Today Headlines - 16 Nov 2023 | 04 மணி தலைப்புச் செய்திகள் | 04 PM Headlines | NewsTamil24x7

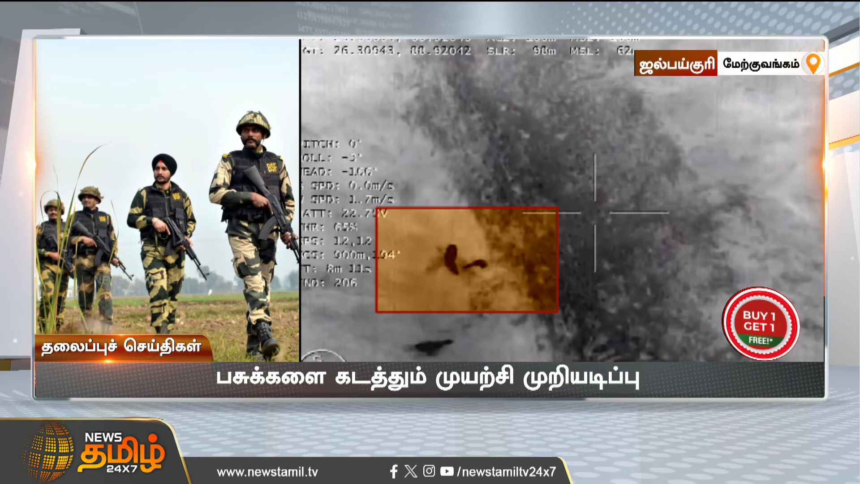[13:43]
மேற்குமங்கத்தில் எல்லை பாதுகாப்பு படையினரால் பசுகடக்தல் முயர்சி முறி அடிப்பு இறும் பார்க்கும் திரன் உடைய டோன் கேமராக்கடை பையன் வடுப்தி நடவடிக்கை